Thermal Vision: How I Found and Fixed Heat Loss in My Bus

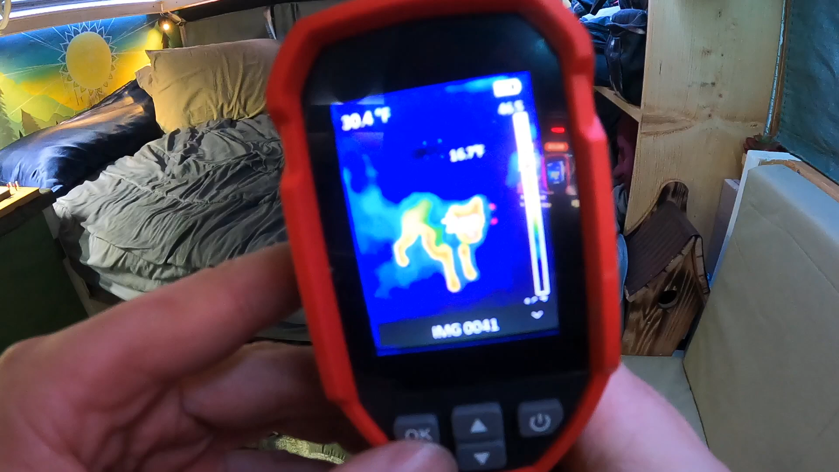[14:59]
That's my dog. That's a good girl. Look at her.
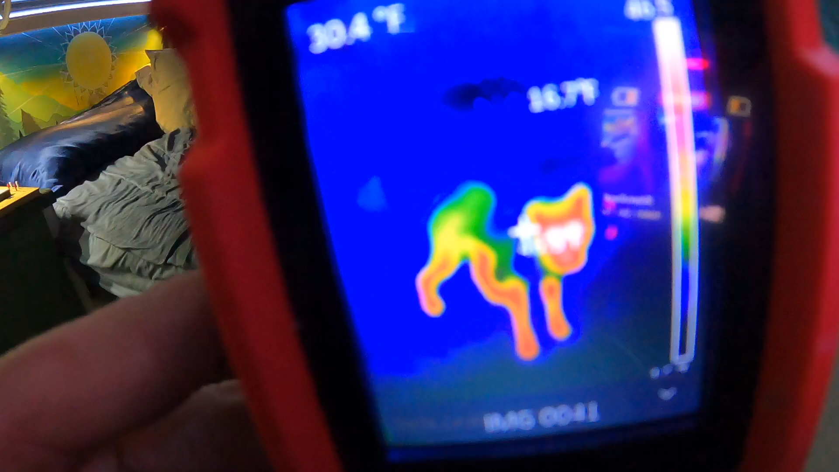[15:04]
You can see that husky coat keeps her pretty warm except for the the head and the legs.
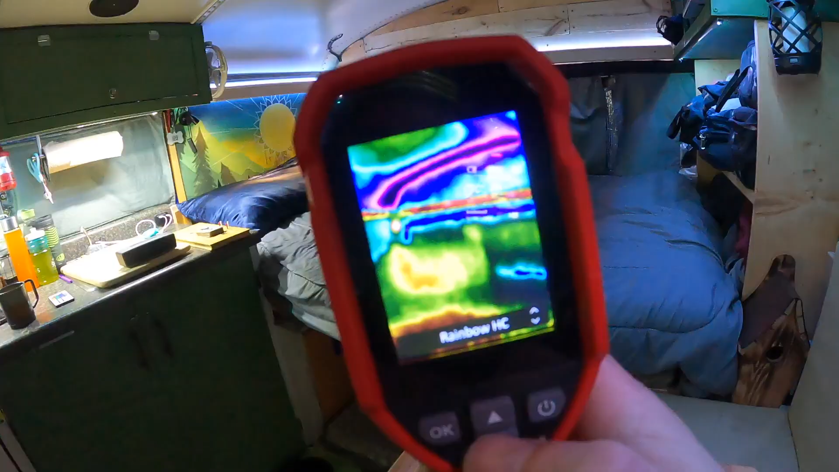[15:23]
You can change it to rainbow HC which looks really trippy.
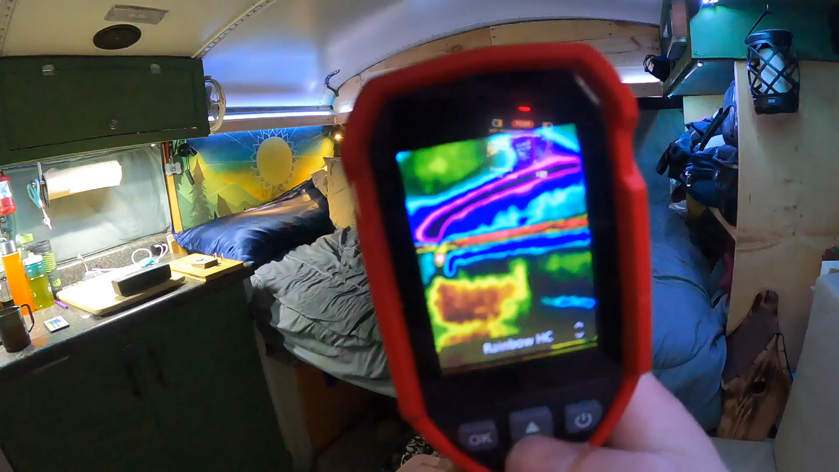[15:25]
I'm not really sure how you're supposed to interpret that.